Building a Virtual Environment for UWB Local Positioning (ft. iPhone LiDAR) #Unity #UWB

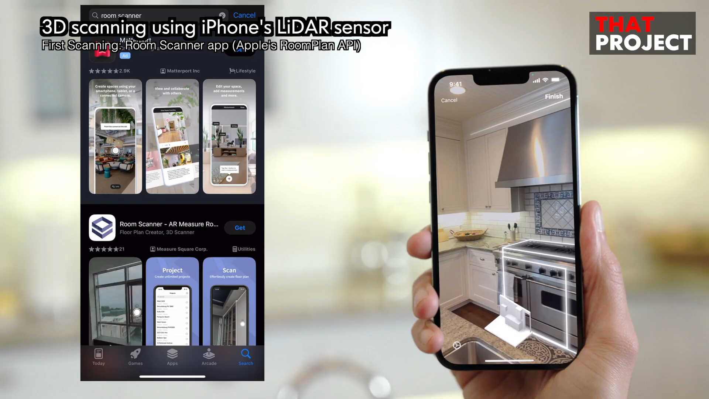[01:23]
Okay, let's talk about 3D scanning with iPhone. If I remember correctly, Apple started having LiDAR module from the iPhone 12.
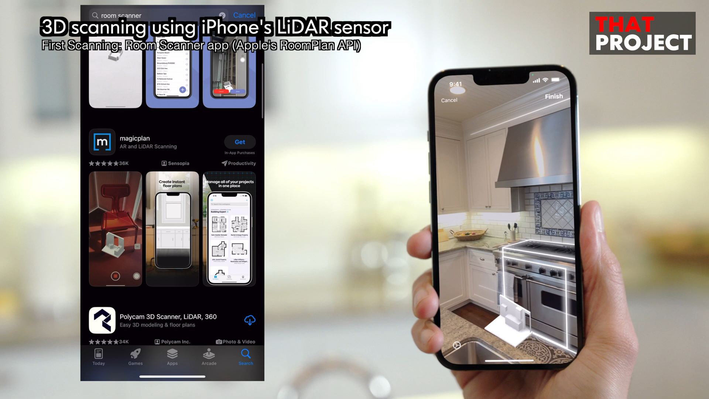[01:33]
So, the 3D scanning quality increased by leaps and bounds. I'm gonna try scanning my garage using my iPhone 15 Pro Max. So, I searched for Room Scanner app from App Store.
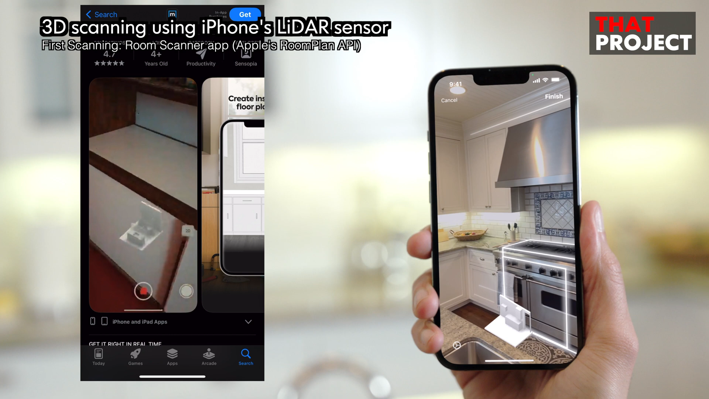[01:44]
Many apps had similar functions. They recognize the edge line between walls and show the rendering in real-time.
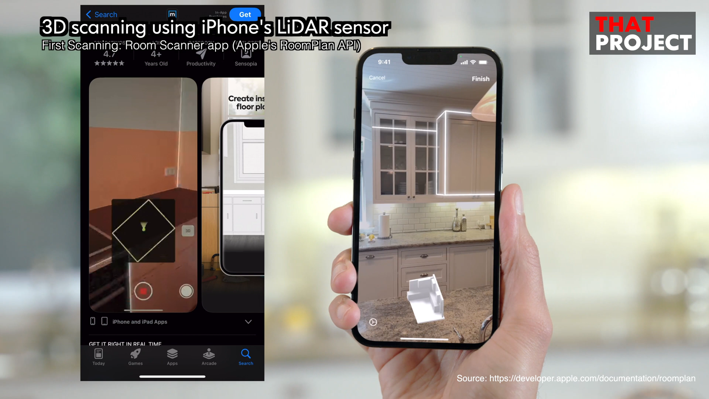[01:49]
This is a function created using Apple's Room Plan API.
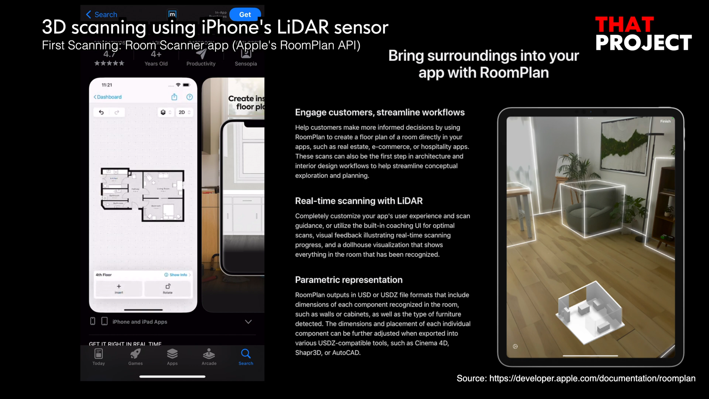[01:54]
It uses a LiDAR sensor to the real-time scanning and works very well.
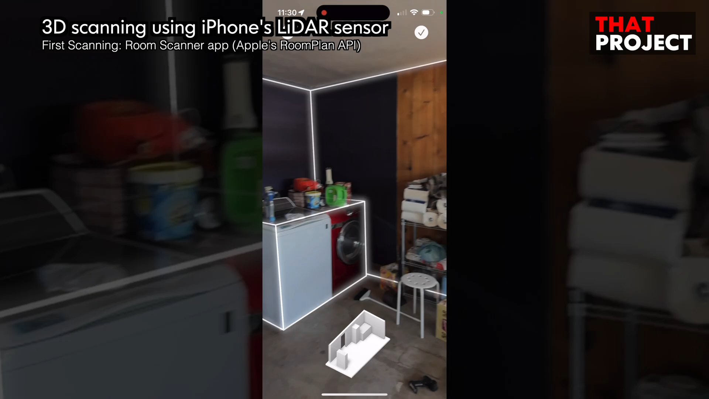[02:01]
I downloaded one of these apps and scanned my garage. It was very fast at scanning the space. And since I could see the results on the screen in real-time,
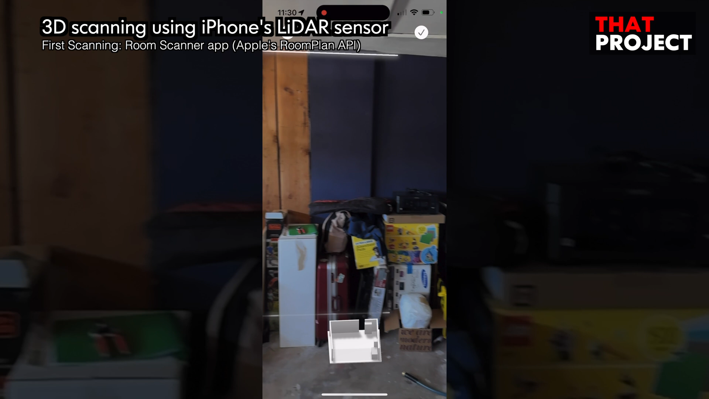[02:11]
I could immediately check if I missed anything while scanning.
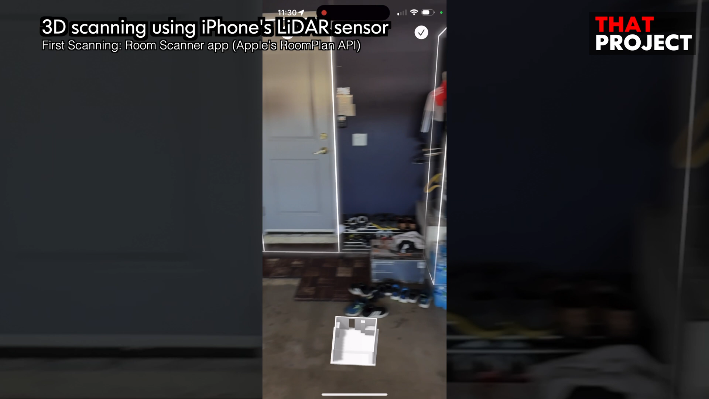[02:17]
I scanned my garage like this, and this gave me an actual size of my garage.
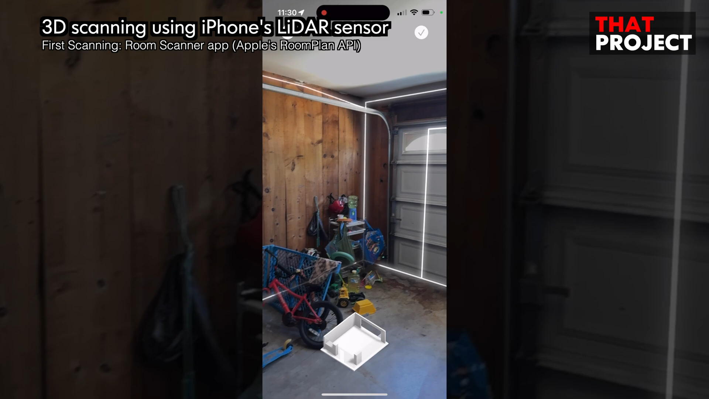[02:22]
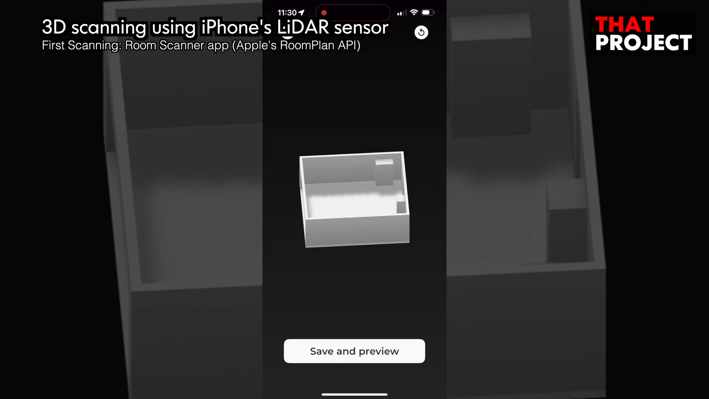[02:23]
You know what? Before trying this, I didn't know the exact size of my garage.
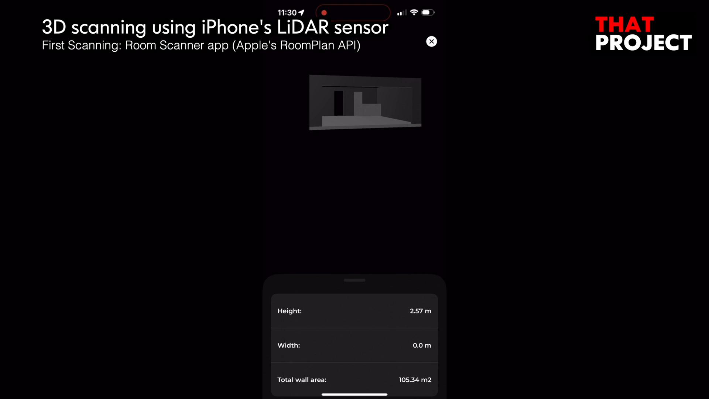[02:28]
This says that my garage is 6.15 meters wide and 7.13 meters long.
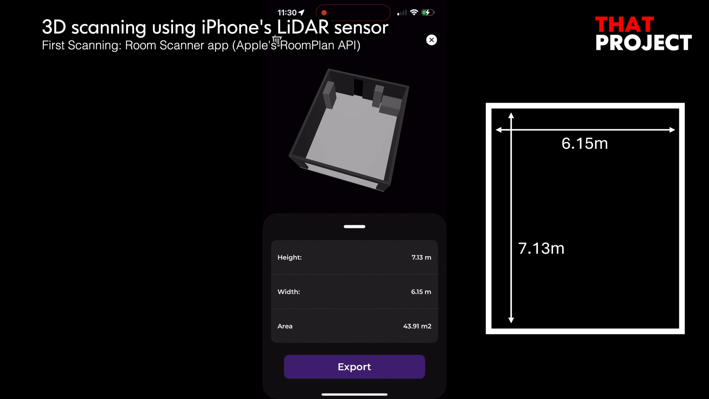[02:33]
Now, I need to export this to a file format that can be used in Unity. Unfortunately, the export supported by this app is not directly usable in Unity.